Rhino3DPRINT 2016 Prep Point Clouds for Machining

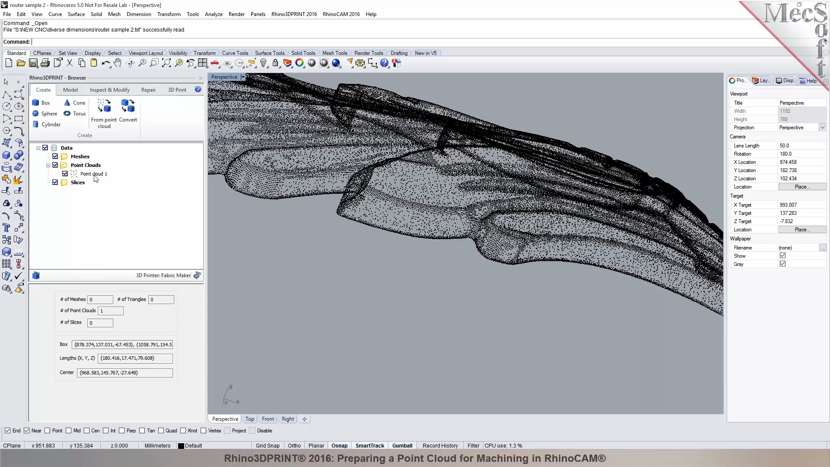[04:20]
So if you take a look at the Rhino 3D print browser, it shows that you have one point cloud data in here that shows how many points are in this. And it also gives you information about the volume here. You have the length, width and the height as you can see it.
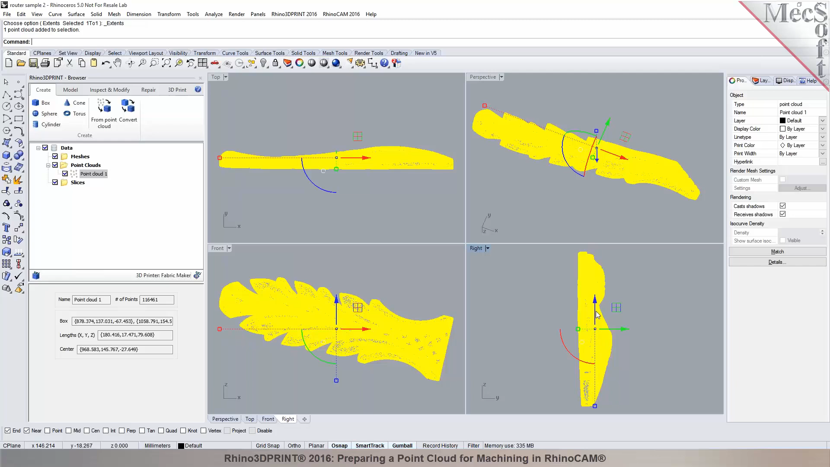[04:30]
Now you can still use all of your Rhino tools. If you want to rotate this part, I can rotate it over so it lays it flat.
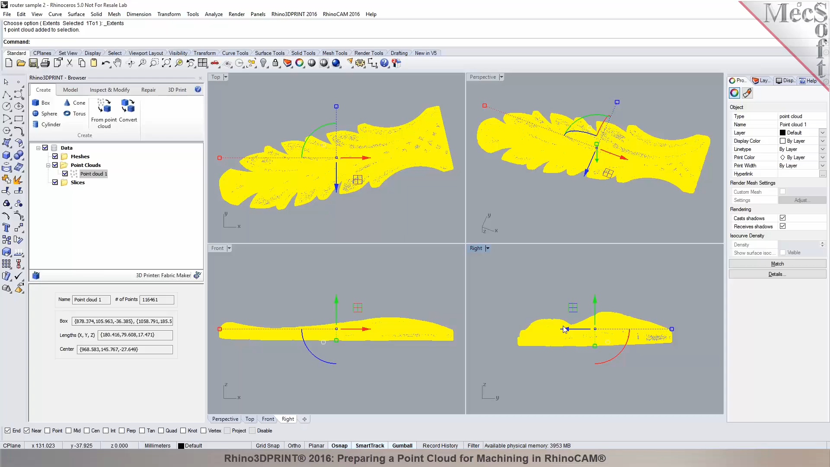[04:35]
So 90 degrees rotation. So we got this point data. Now what can you do with this point data, right? So you need to be able to convert it into a mesh so you can actually machine it.
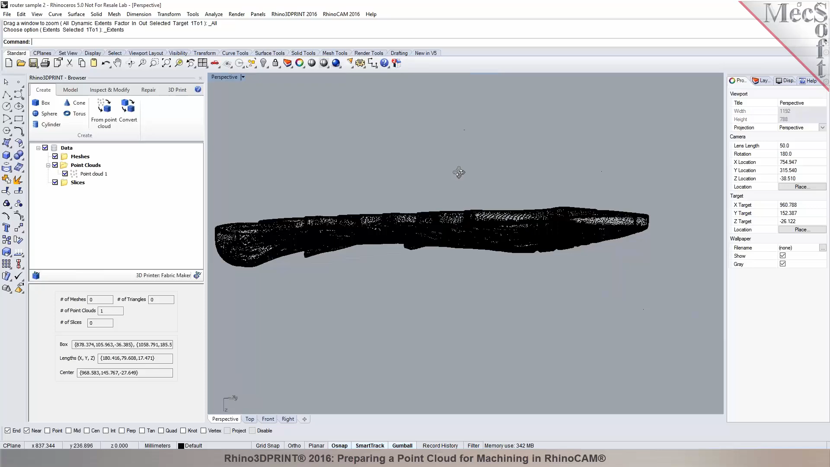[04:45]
Right? So we have a tool called create mesh from point cloud.
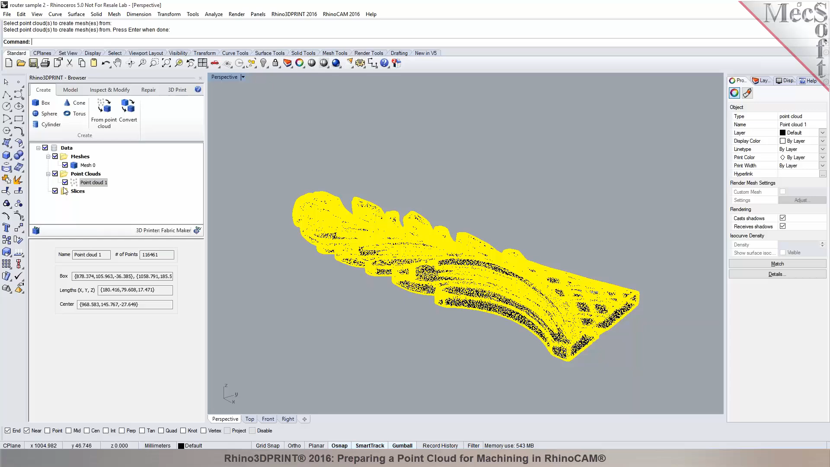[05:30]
And I'm going to hide the point data so it makes it easier for us to view the mesh. Now when I click on shade display, you will see that it created the mesh from the point data and it did a pretty good job.
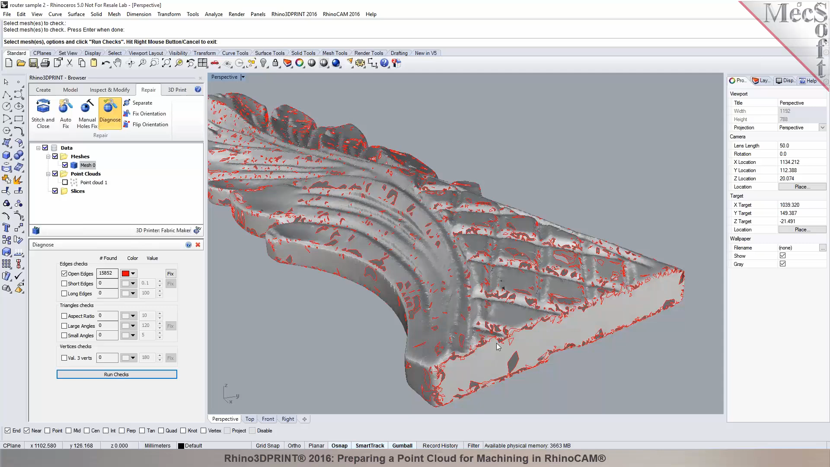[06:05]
You see each of those vertices marked in red,
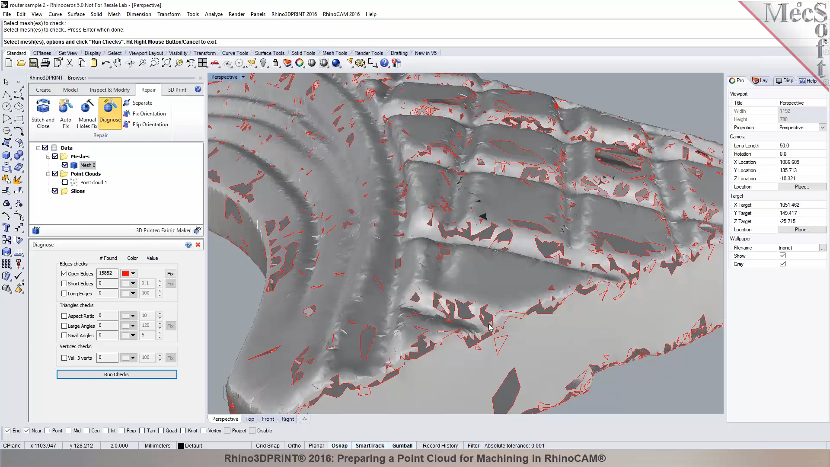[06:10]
the edges of the triangle marked in red, they're all open holes on the model.
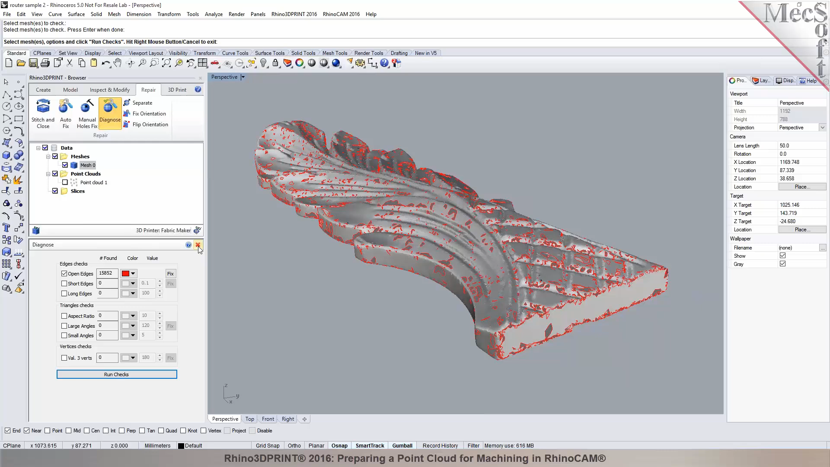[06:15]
Now let's go ahead and fix this here. There's a one button click command called autofix.
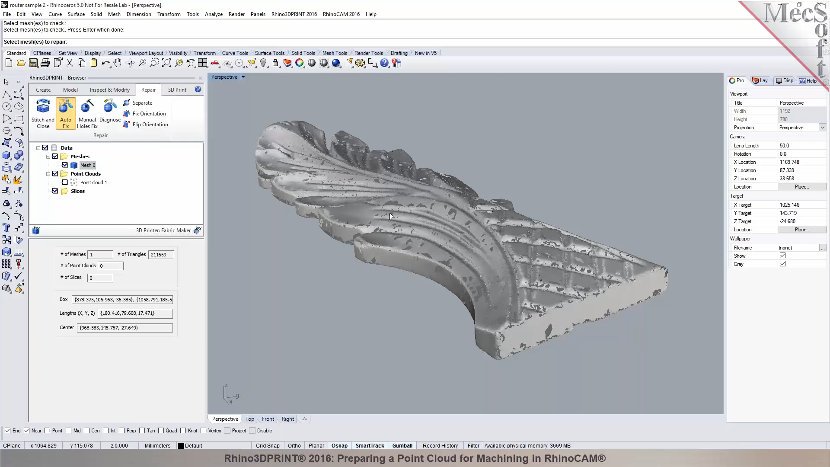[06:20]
This is a very powerful command where it can automatically fix holes, fix self intersections and close to make it a watertight mesh. So right now it's working on performing the autofix operation in here to fix this open mesh to form a closed watertight model.
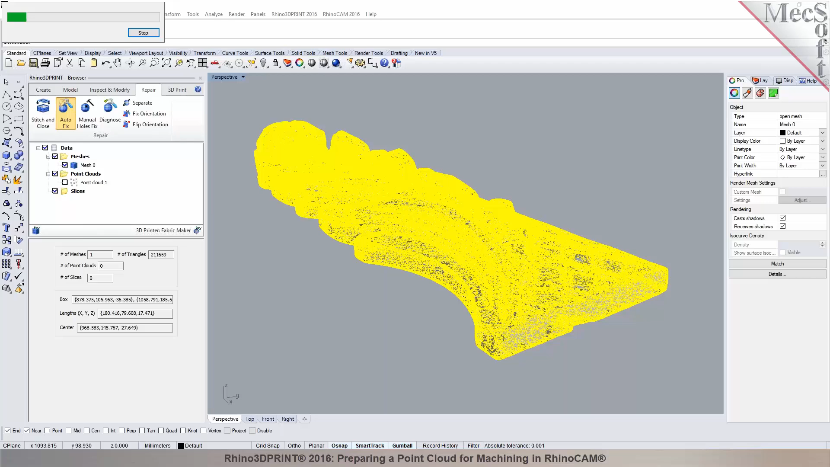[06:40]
Now once this is fixed, you will see the result of it. Now we currently have over, you know, 228,000, so just under a quarter million triangles on us.
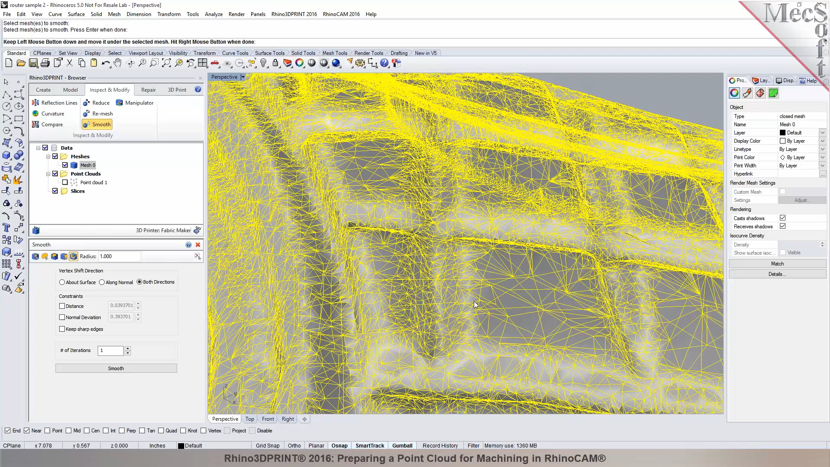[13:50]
I can just go here and say this area. So, basically use that radius region to smooth it out.
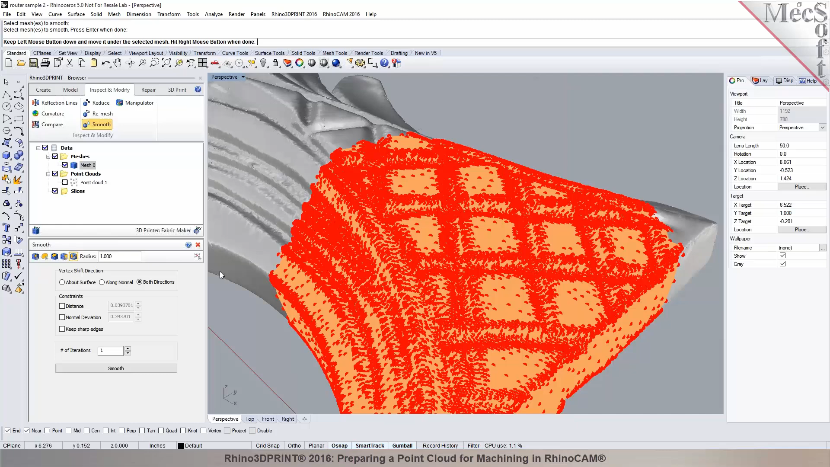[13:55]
Or you can even just say you want to specify a radius in here, let's say, you know, an eighth inch radius.
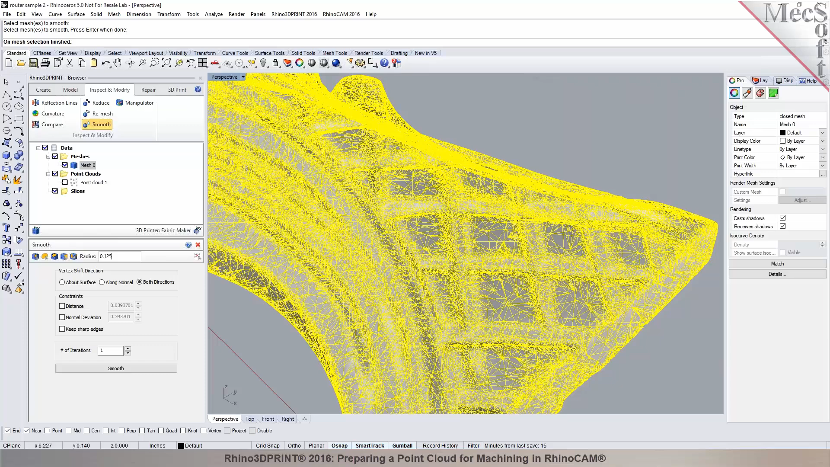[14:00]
I can specifically choose areas around which I want to perform mesh
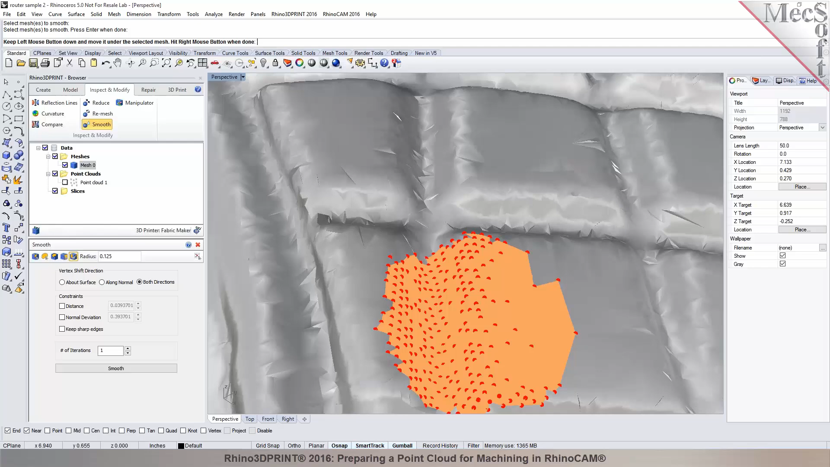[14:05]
smoothing in here and I can specify the number of iterations.
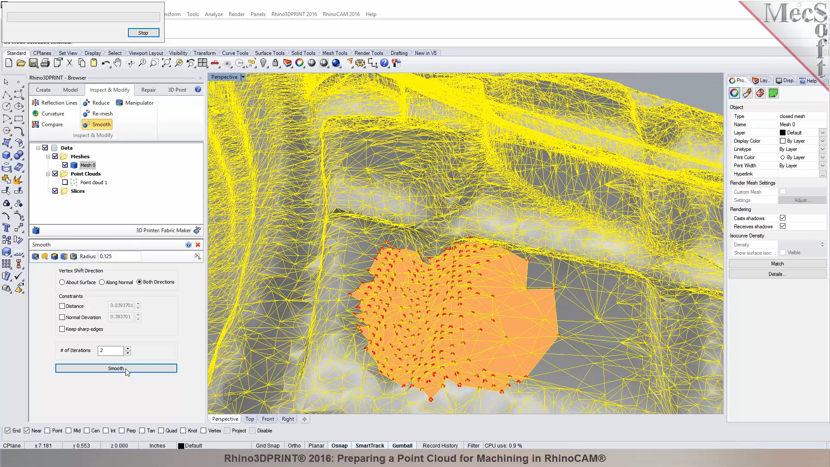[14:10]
And it will basically smoothen out those areas in the mesh. There you go.
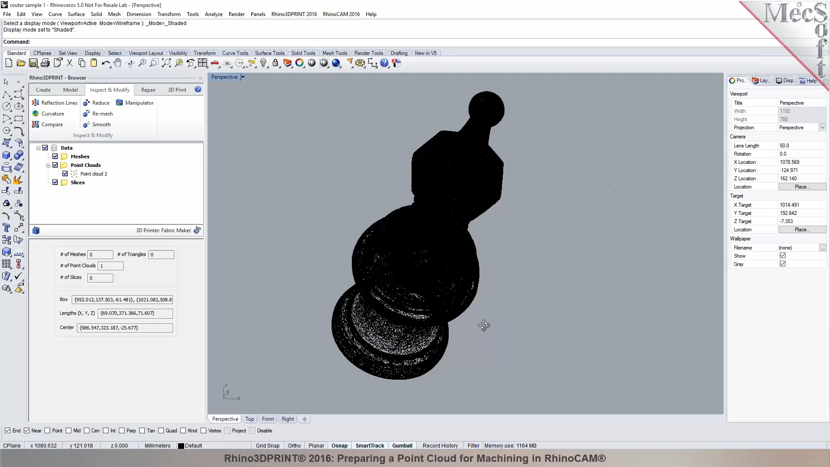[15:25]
It requires probably some 4-axis machining. So, we'll go through the same process here. Create a mesh from point cloud. Select this and then hit create. So, that basically creates your mesh.
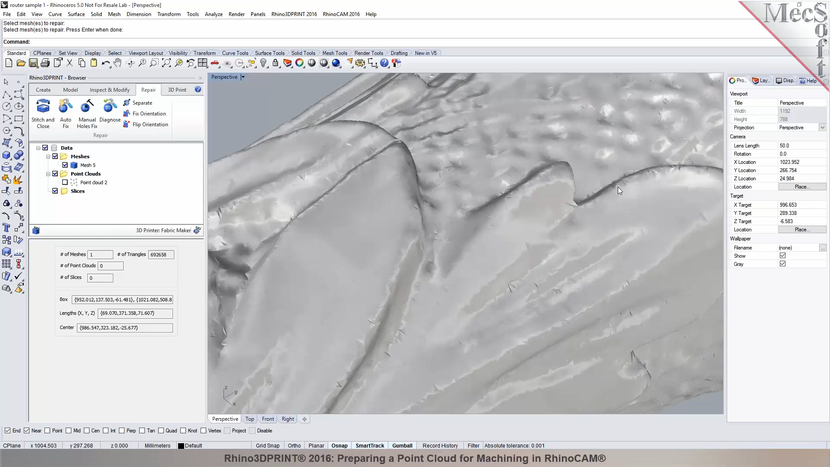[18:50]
So, if you want to do, like, localized cleanup or smoothing out, you've got to use these tools in here to use a reduced mesh, remesh. You can smoothen them out using these tools. You can also use the tools, mesh tools in Rhino also in addition to the, you know, tools in 3D print. So, that makes it a powerful set of mesh tools for you guys for both in Rhino and Rhino 3D print.
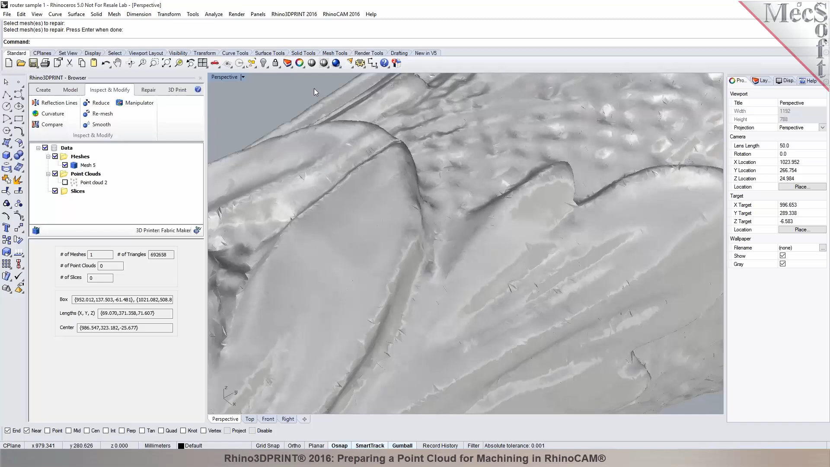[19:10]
Because a lot of these are much easier to be, you know, easier to work with in Rhino 3D print.